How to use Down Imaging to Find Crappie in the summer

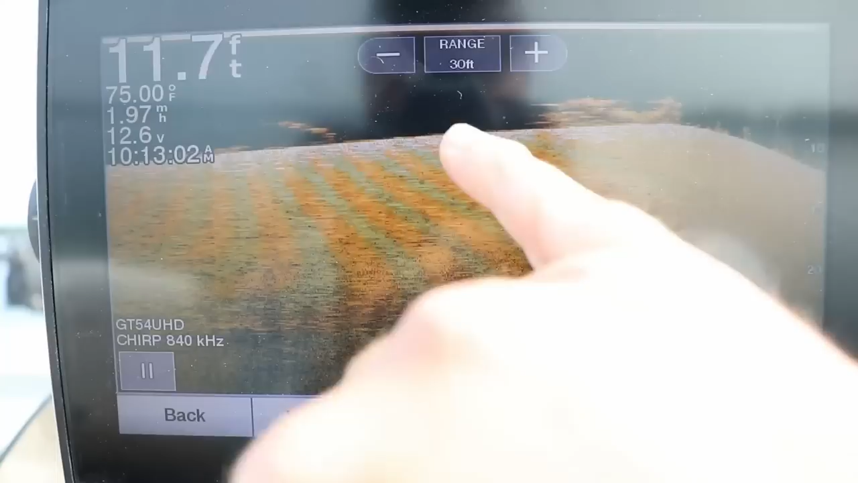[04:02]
On screen: depth 11.7 ft, water 75.00°F
Now this can be a little bit tricky because you need to know the speed and the direction your boat is going to determine the exact distance of the object.
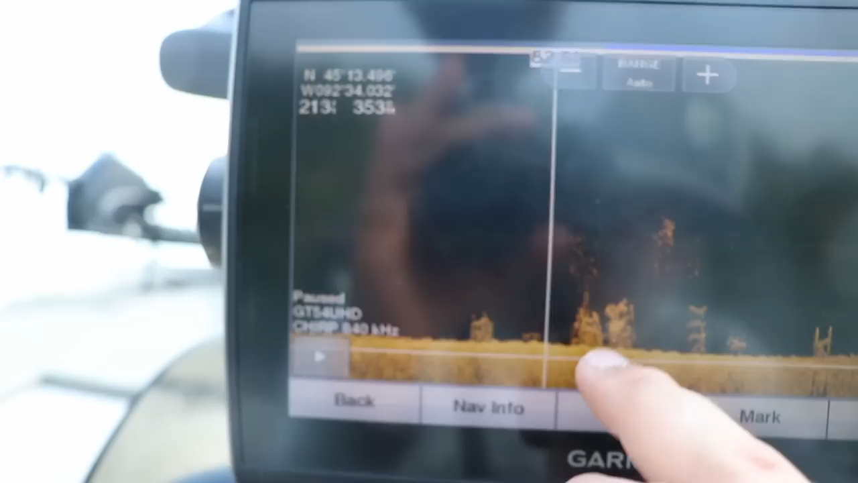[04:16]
After marking the waypoint on your graph simply by going over it with your toggle key or if you got a touchscreen tapping on the image, create the waypoint.
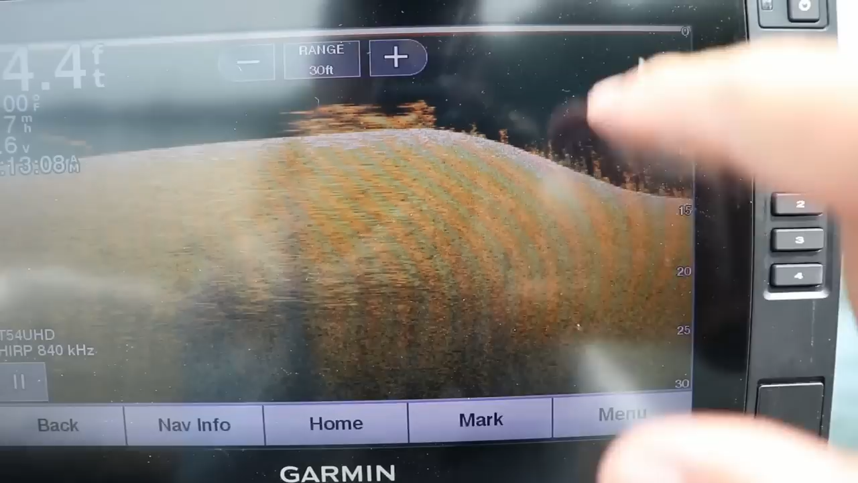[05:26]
which again is on the far right side of the screen, and you can adjust the buoy marker to make a more accurate toss.
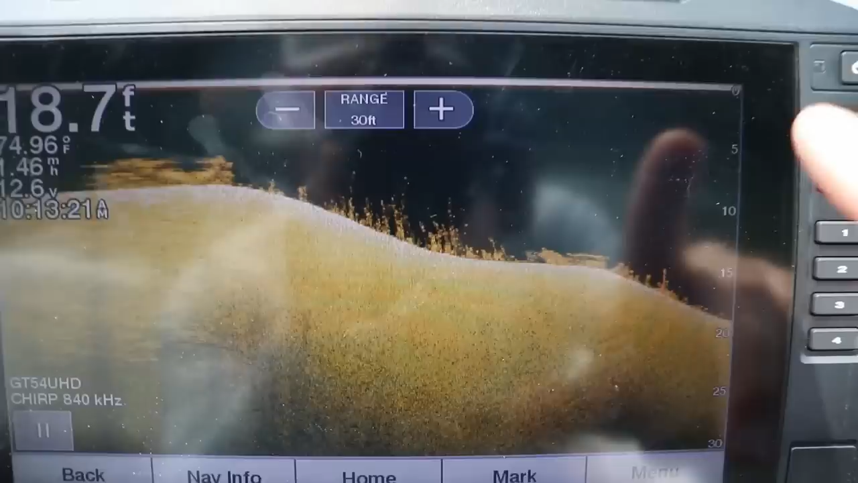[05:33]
On screen: water 74.96°F
It also helps to have a second buoy marker.
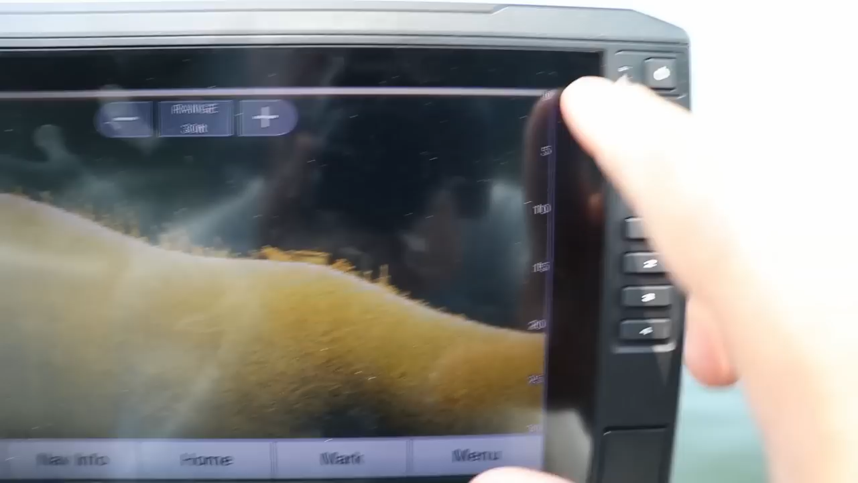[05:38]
Now, I understand that some of you really wanted a mathematical breakdown of, well,
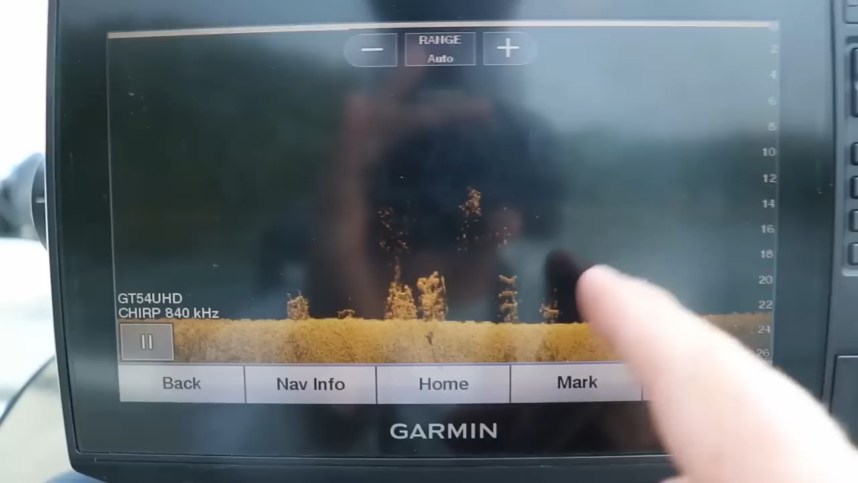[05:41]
if I scroll over here using a toggle key, it'll show me I am 250 feet, you know, from this object.
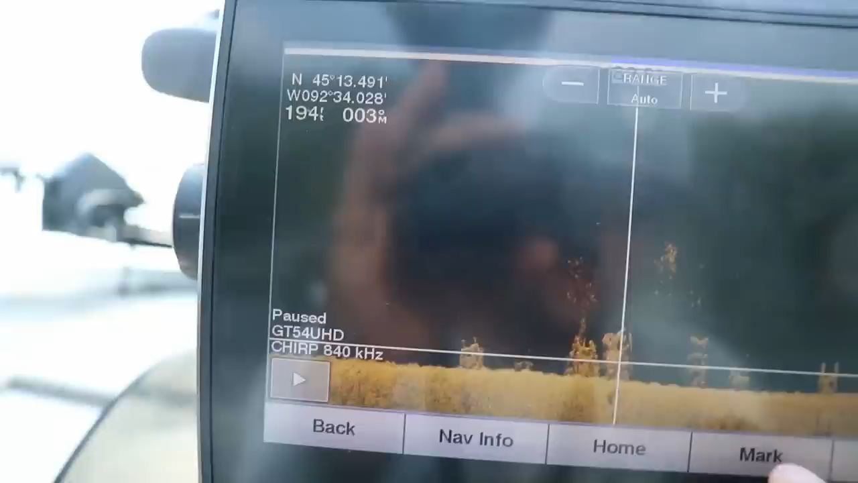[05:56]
And with the buoy marker, you actually can see where you're trying to cast, which is going to help you catch more fish in the long run, rather than trying to stare at a sonar screen and guess which direction your
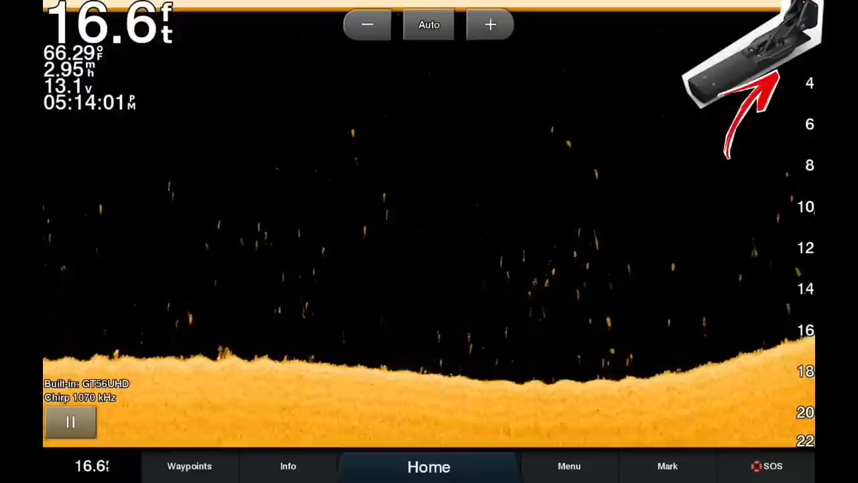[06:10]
On screen: depth 16.6 ft, water 66.29°F, speed 2.95 mph
waypoint is in relation to your boat on the mapping system. So now we've talked about what the transducer does and how it receives a signal or the depth.
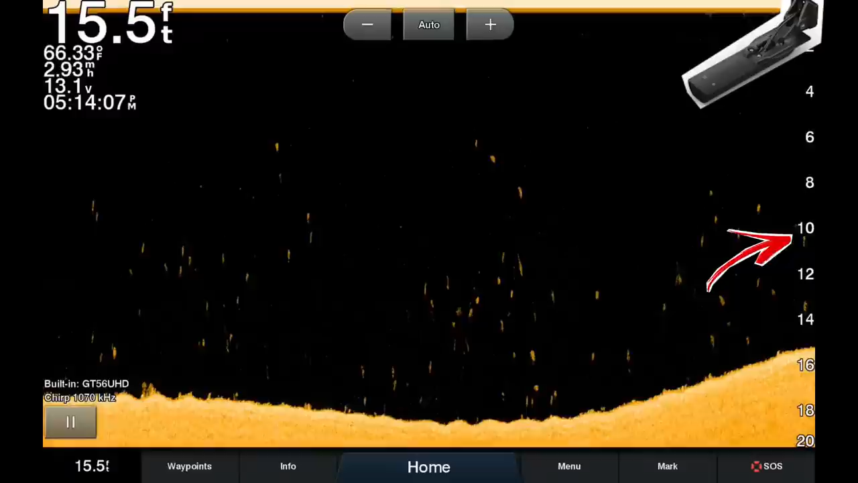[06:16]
On screen: depth 15.5 ft, water 66.33°F
We've talked about what you're basically seeing on the screen as far as what the water surface is,
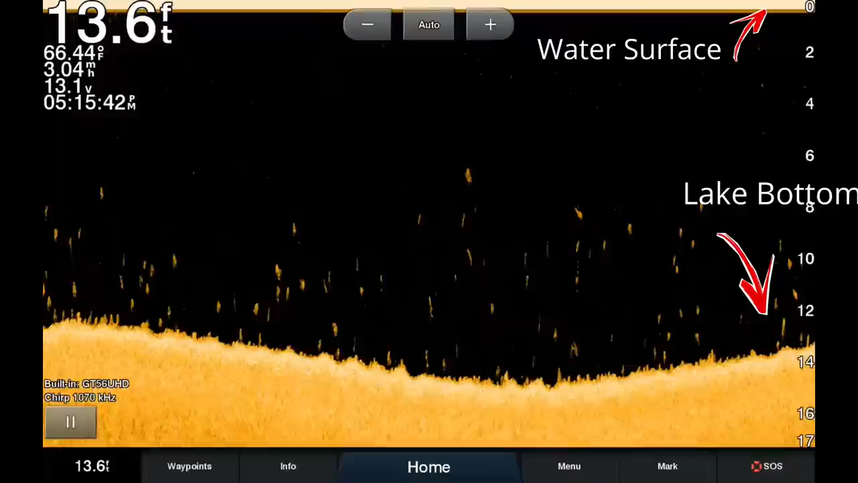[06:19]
On screen: depth 13.6 ft, water 66.44°F, speed 3.04 mph
what the lake bottom is, and what the black surface area is, which is the entire water column.
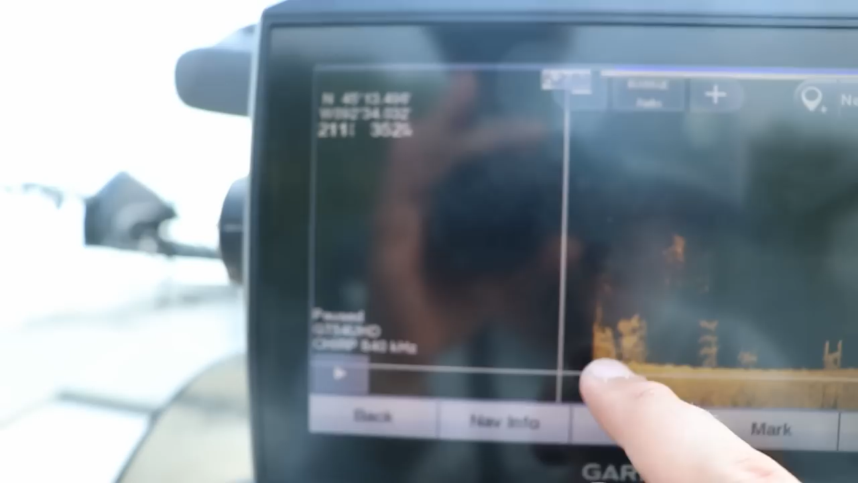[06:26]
And we talked about how to actually mark waypoints with our down imaging. As I'm filming this, this is June.
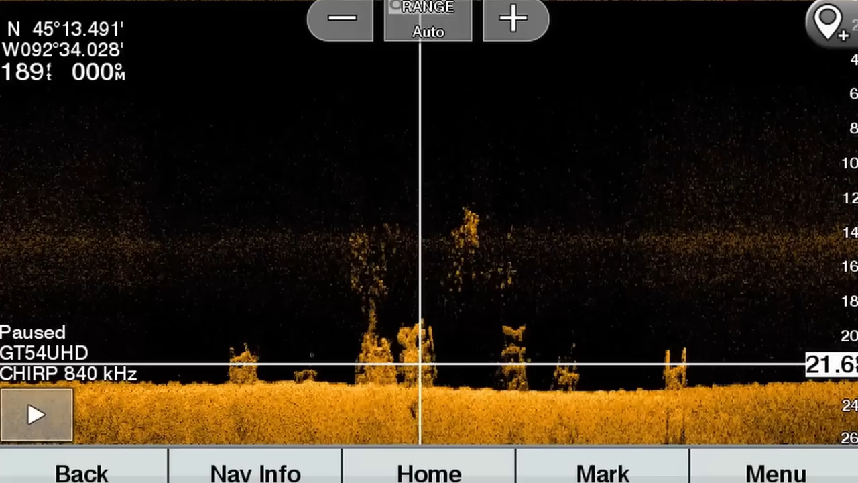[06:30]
We're getting into the summertime fishing pattern for these crappie. So brush piles are going to be key. So let's talk about settings that I use for down imaging in order to find brush piles that are loaded with crappie.
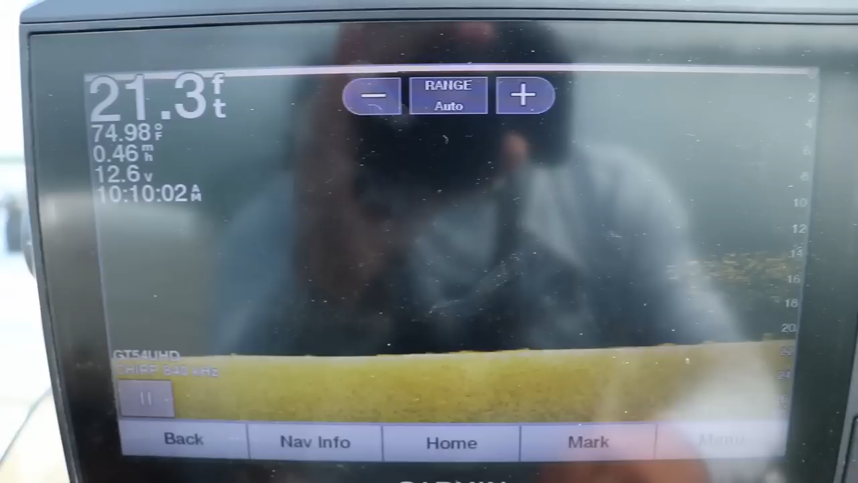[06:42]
On screen: depth 21.3 ft, water 74.98°F, speed 0.46 mph
All right, so the first thing you want to do with your down imaging, and this is what I talked about in the 2D traditional sonar video,
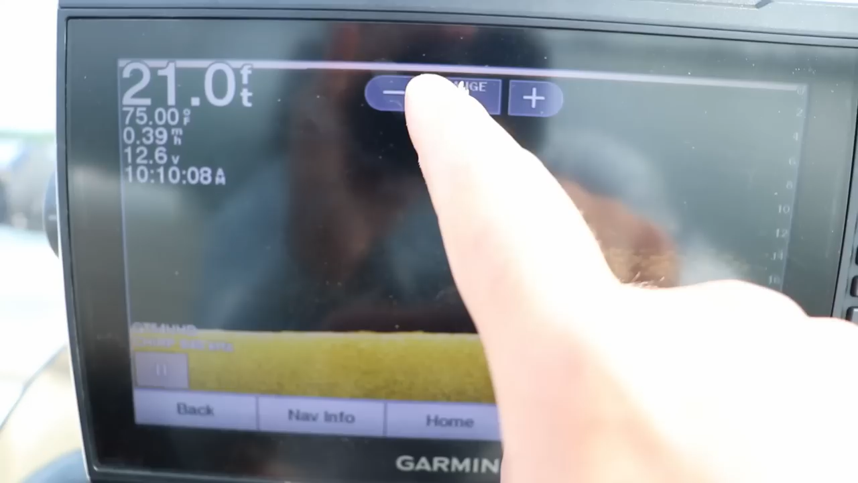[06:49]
On screen: depth 21.0 ft
is if you set your range, I like to set it mine to 30 feet.
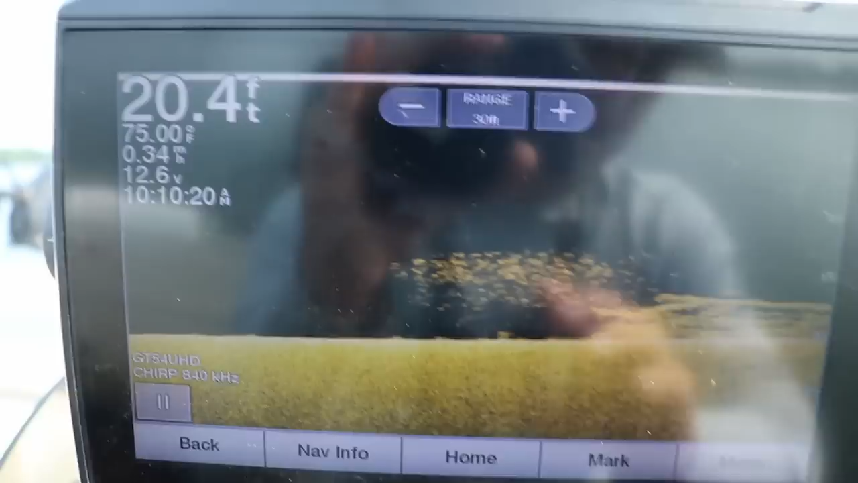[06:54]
On screen: depth 20.4 ft, water 75.00°F
Fishing shallower than 30 feet, you can just set it on auto. But there is a pile of fish, and this is a brush pile.
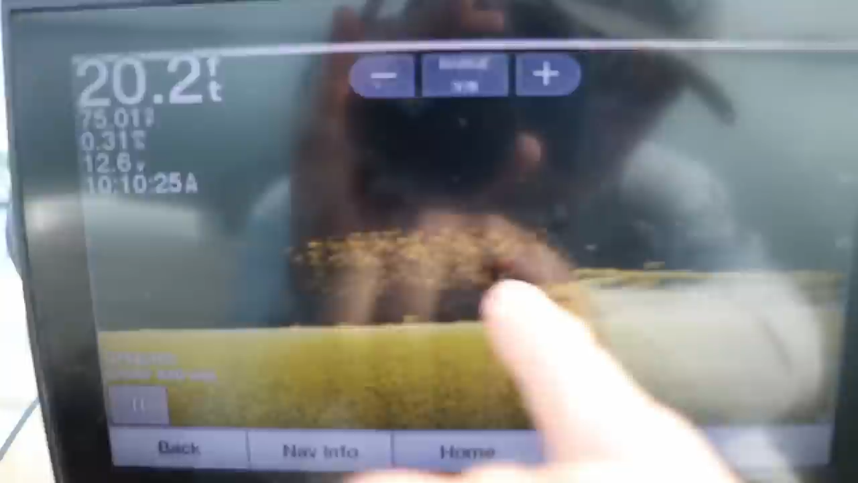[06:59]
So the first thing is to set the range.
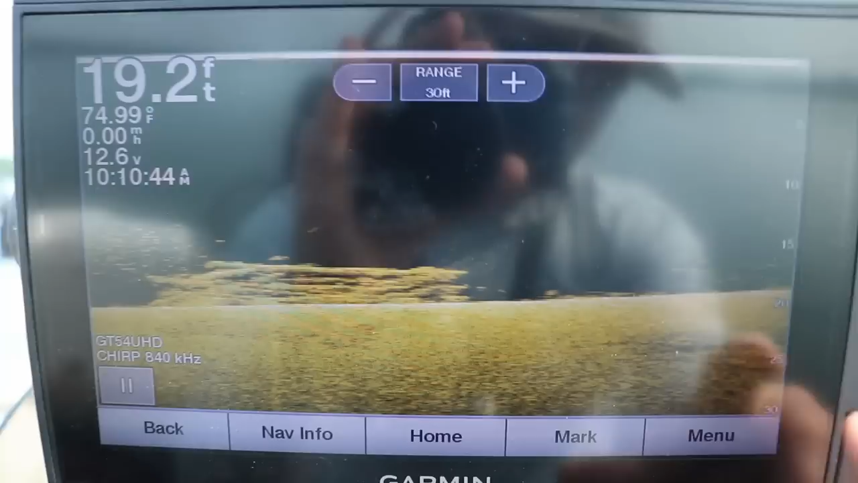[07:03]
On screen: depth 19.2 ft, water 74.99°F, speed 0.00 mph
Two adjustments I like to make on my contrast.
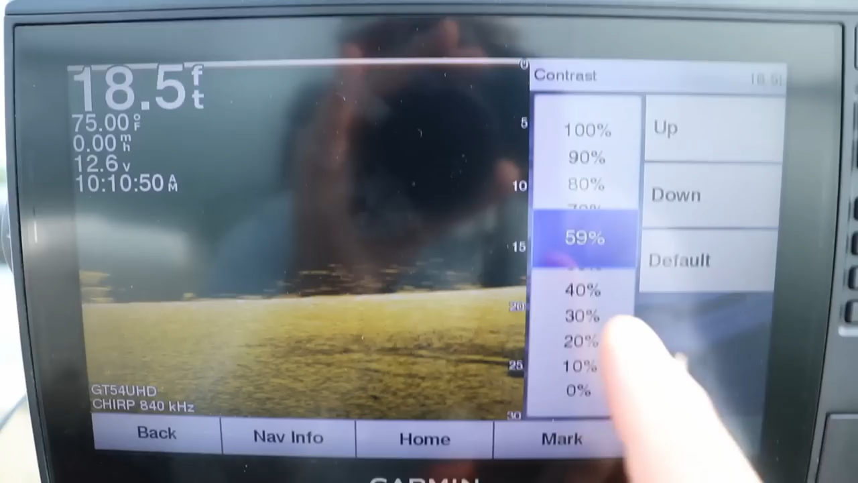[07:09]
On screen: depth 18.5 ft, water 75.00°F
I tend to put my contrast a little bit higher because I'm fishing for panfish.